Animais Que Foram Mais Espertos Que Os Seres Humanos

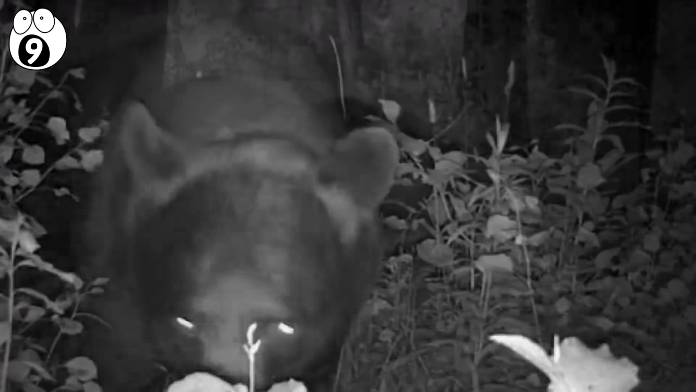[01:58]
Começou derrubando os marcadores usados pelos pesquisadores para encontrar a estação de captura de ursos.
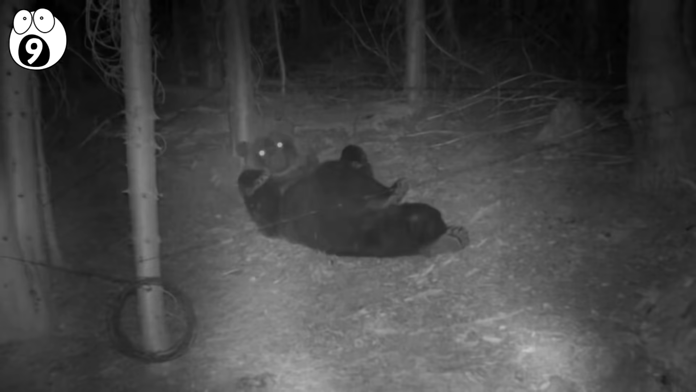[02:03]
Então, usando vários paus e pedras,
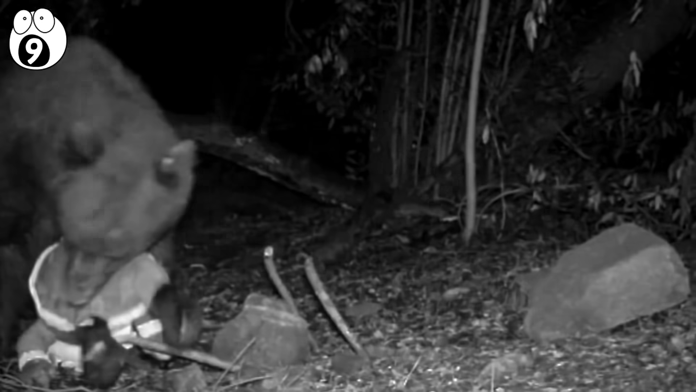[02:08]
ele ativou as armadilhas que estavam com as iscas, conseguindo uma boa refeição de um jeito bem fácil.